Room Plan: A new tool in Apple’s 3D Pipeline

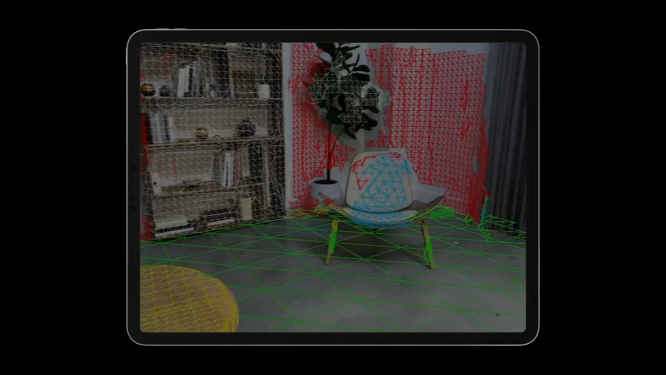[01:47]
That one does something different, and gives us a coarse geometry of the space in order to enable augmented reality experiences.